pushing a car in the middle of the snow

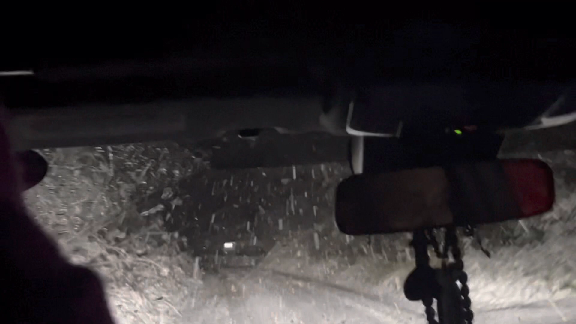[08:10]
At saka madilim pa. Ano lang to, yung makitid yung daanan. Saan kaming sumuhot na, ano, sumutsot na daan.
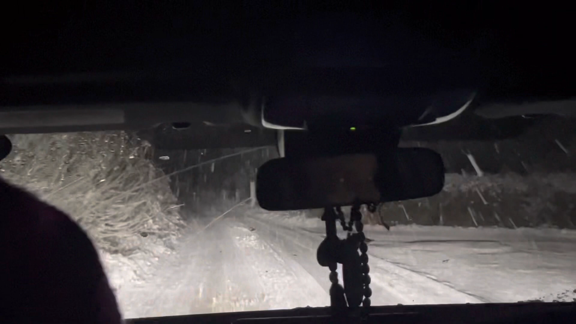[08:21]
Kasi traffic doon. BMW. May BMW pa dito. BMW Spain.
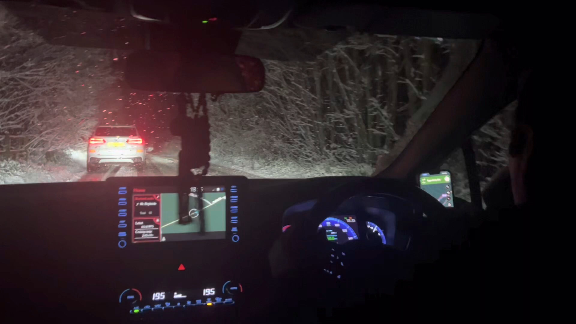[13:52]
Yeah. This one has no access. Because that's the M20. Down. Why does everybody yes, yes, is going this here? This one you can take, but go there and then. Yeah, is everybody is going here. That one. That one is going M20, yeah, but it's so inside road. So yeah, we don't know inside so there.
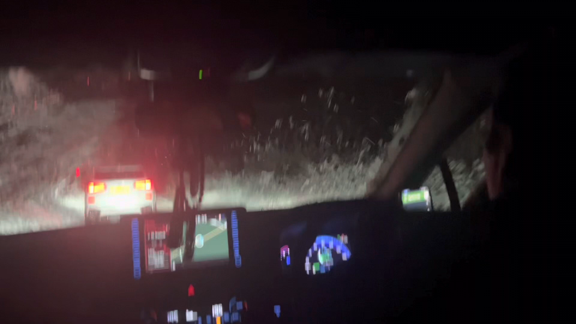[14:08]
This one is going, but more car is going here. To yeah, so maybe it's here is good.